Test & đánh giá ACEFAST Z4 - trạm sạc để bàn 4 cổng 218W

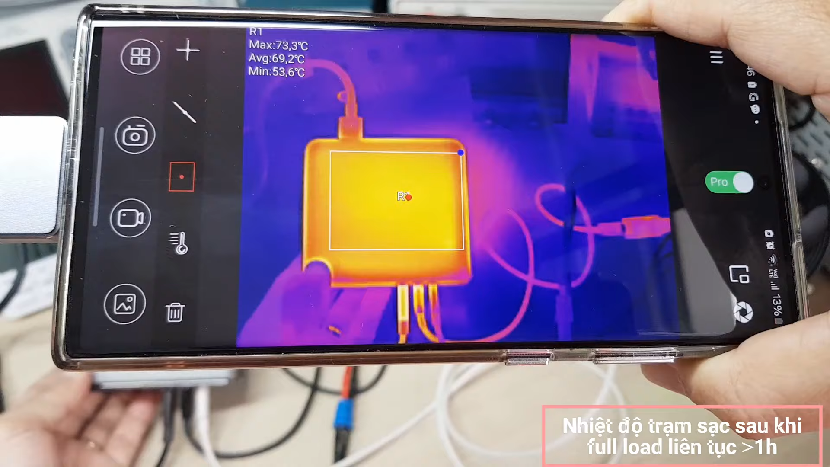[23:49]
On screen: max 73.3°C, min 53.6°C
Bề mặt này thì tối đa là đến 74 độ
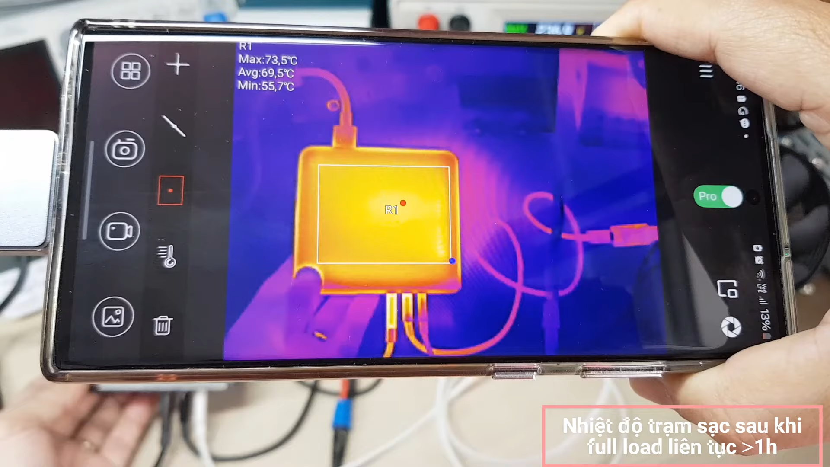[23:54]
On screen: max 73.5°C, min 55.7°C
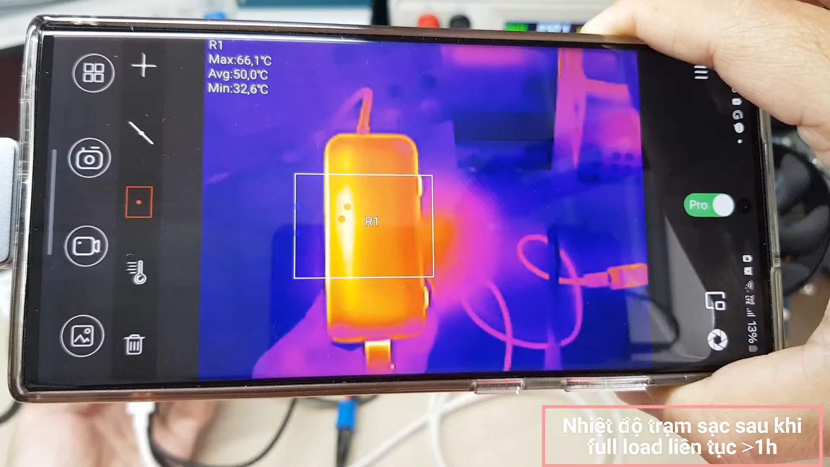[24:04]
On screen: max 66.1°C, min 32.6°C
Bên hông này 66, 67 độ Bên sâu nha
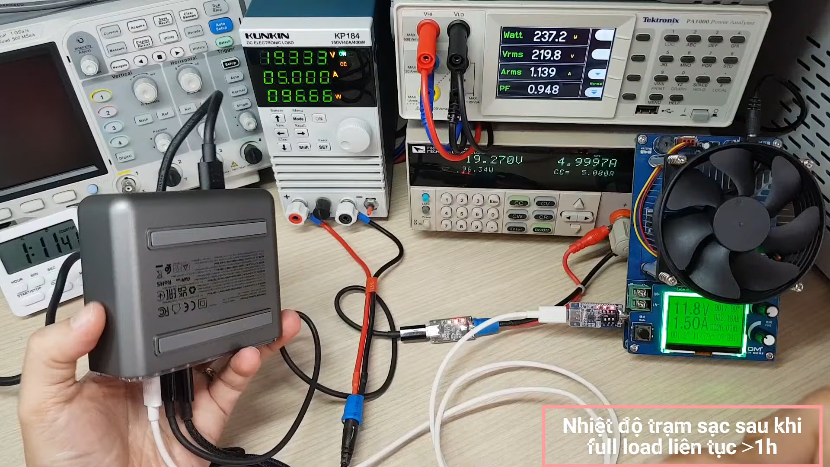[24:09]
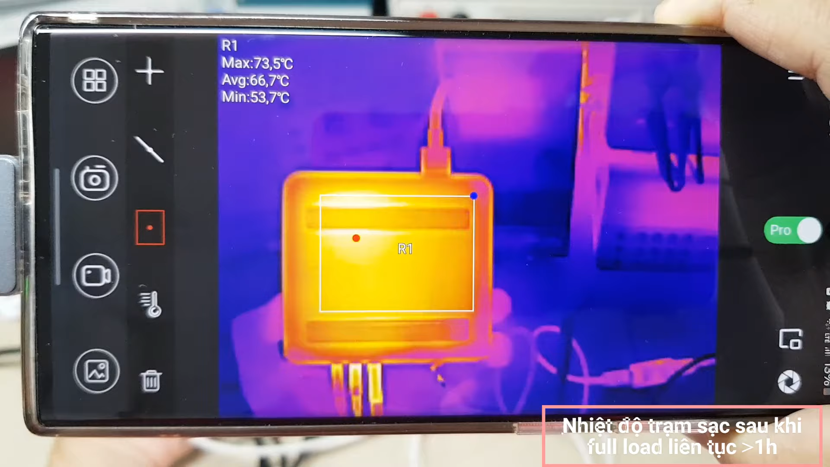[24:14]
On screen: max 73.5°C, min 53.7°C
Bên mặt này là 74 độ nha
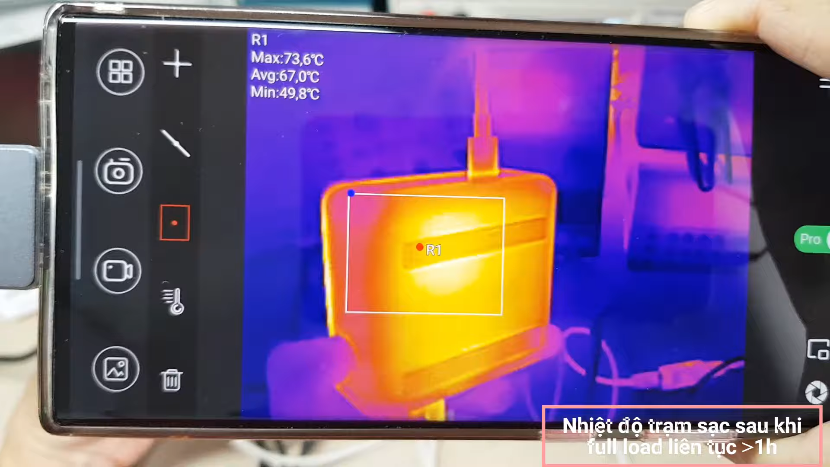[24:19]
On screen: max 73.6°C, min 49.8°C
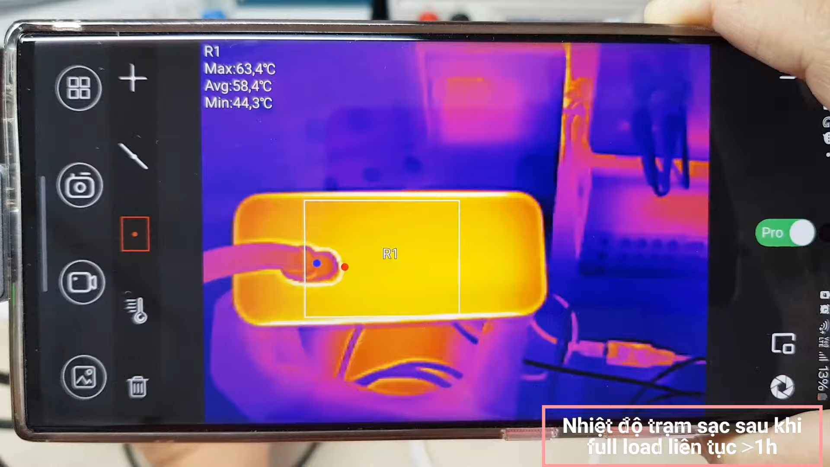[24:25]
On screen: max 63.4°C, min 44.3°C
64, và cái mặt trước USB này